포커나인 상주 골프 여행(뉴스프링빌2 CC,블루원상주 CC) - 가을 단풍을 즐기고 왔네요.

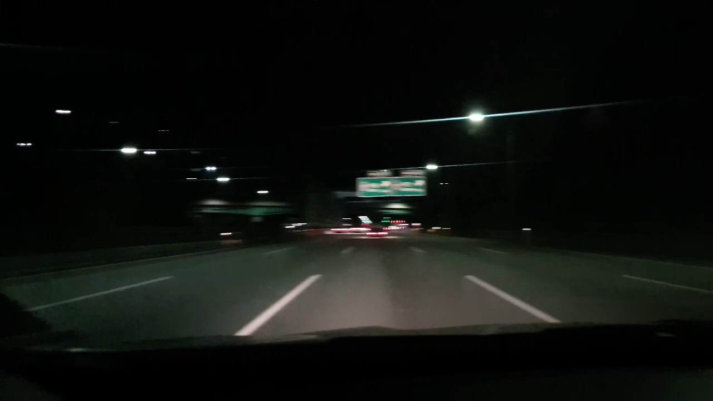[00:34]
자 천안 지나가고 있네요 천안 자 상주 보은 청주 분비점 지나갑니다. 5천 휴게소에서 잠깐 쉬었다가 1시간 20분정도 달렸네요.
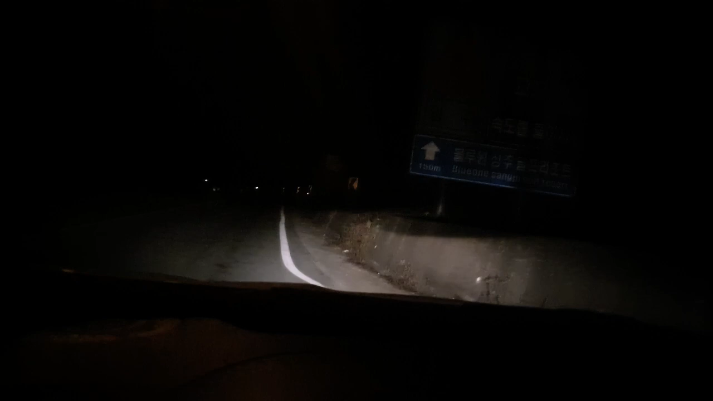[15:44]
자 블루원 상주 150매 남았네요 자 블루원 상주 골프리조트 아직 아
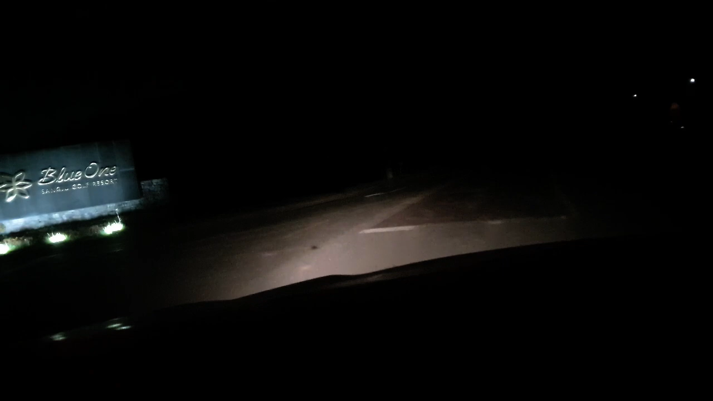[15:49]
자 블루원 상주에 도착했습니다 지금 위에 점 보이시죠 저게